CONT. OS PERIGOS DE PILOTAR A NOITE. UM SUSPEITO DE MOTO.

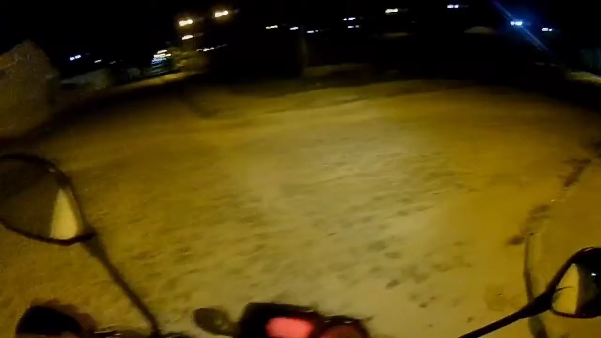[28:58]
E vamos ver a recepção, né? Tá com a recepção. Oxe, que é aquela figura ali na esquina ali, pessoal?